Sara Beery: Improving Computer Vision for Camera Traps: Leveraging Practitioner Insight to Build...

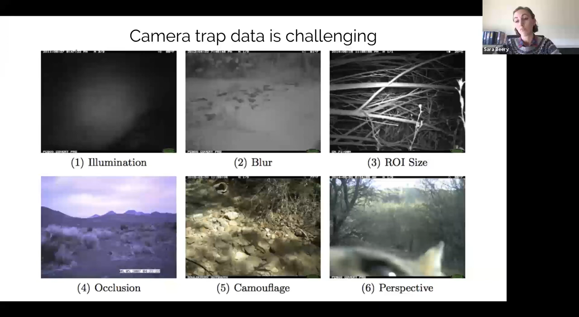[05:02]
The animals are heavily occluded. Some of them are naturally camouflaged. Prey animals, for example, are basically designed to blend in with the background. And then you sometimes get these really odd perspectives, because there's sort of no guarantee that an animal's going to pose for you, and the perfect orientation to a camera trap. So, every single one of these images have an animal in them. And those animals are hard to find, let alone categorize. And then there's this added dimension of, there's a lot of false triggers from camera traps.
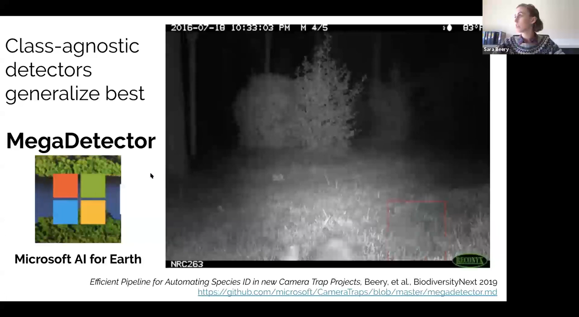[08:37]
And then, and then you can use that in combination to either fine tune a class specific detector or to,
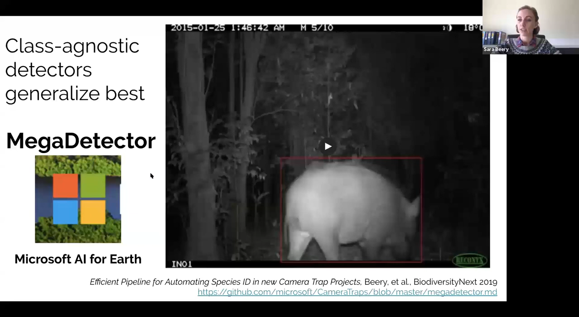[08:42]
or to actually, you know, just classify only the things that are found by the bounding box.